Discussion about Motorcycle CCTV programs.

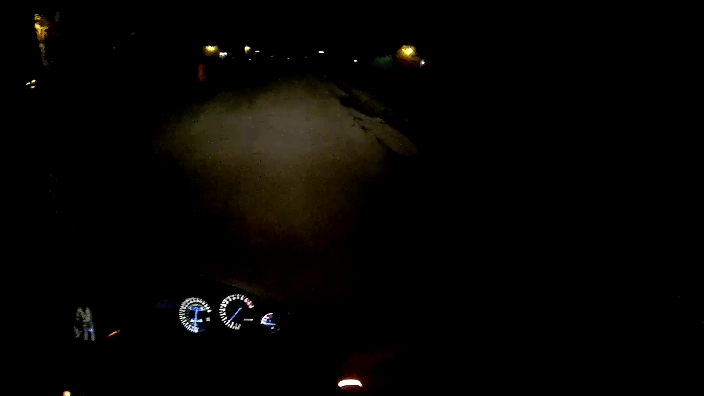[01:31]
Bear with me here. I've got to ride real slow out of my complex. They had a pavement grinder grind up the top like three-quarters of an inch of pavement. They're going to be laying down fresh asphalt here in a day or two. While I continue on my topic, so YawCam, which is a free software. It's made by a developer in Europe.